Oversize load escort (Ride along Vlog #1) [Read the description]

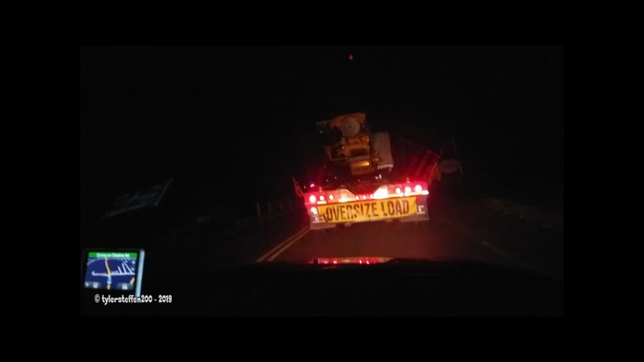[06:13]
Drop, go down nice and slow, gonna smoke the brakes all the way down. Yeah, I hear ya.
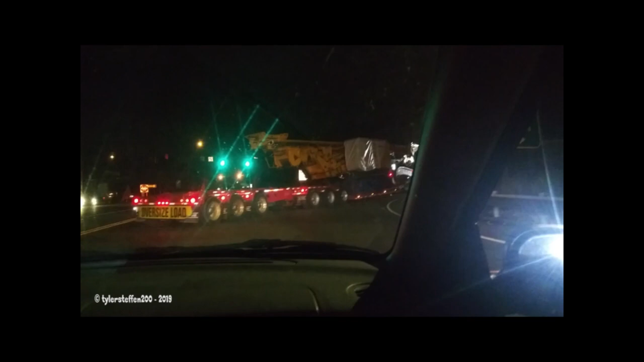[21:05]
The cops got the rams blocked. Are they blocking off traffic? Yep. Yeah, we're good.
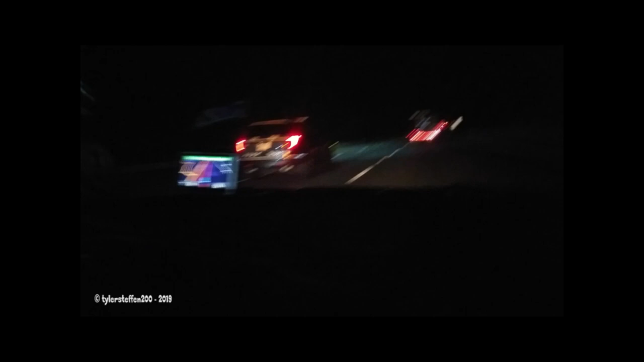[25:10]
Mass State Police. That's it's so cool. They just change off. Here they come. So we only got two for the Mass State Police. Yeah, that's probably all we need. It's awesome. Sweet! Sounds like they're ready to go. Here comes the mass cops. Difference in Connecticut, you might be able to get away with it. I'll try to explain it to you.